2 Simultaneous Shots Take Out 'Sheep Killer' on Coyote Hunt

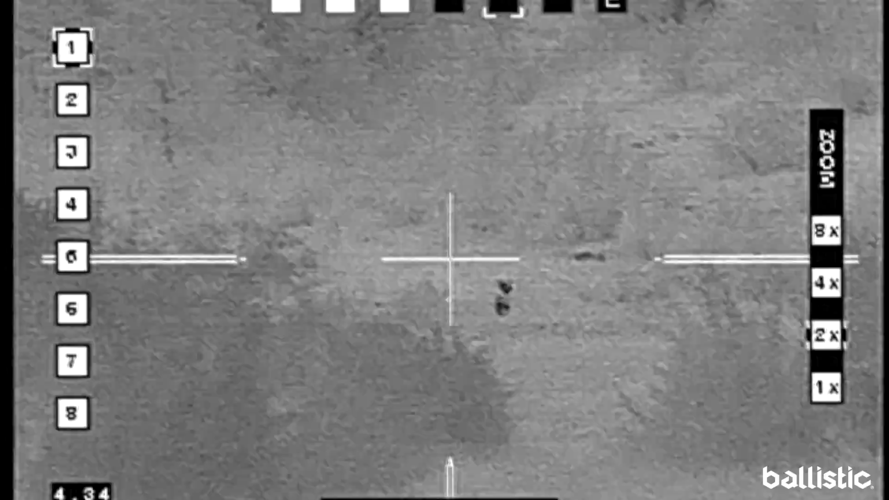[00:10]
I'm going to go straight down there. Not far enough to matter. I wonder if he comes up here.
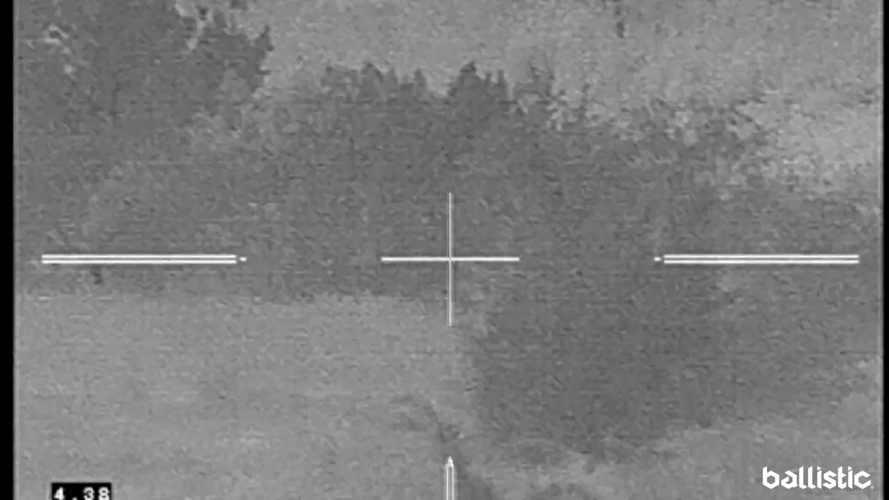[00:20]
He's going to stir up a little bit.
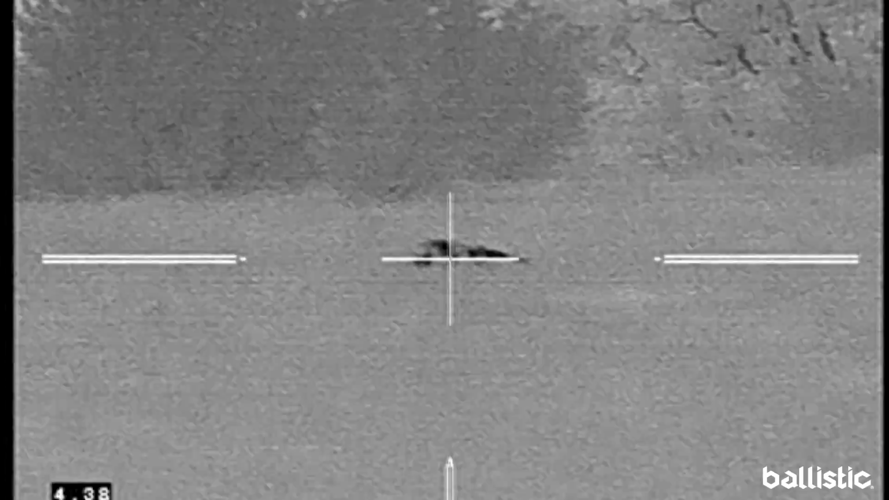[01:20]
That might have been our man.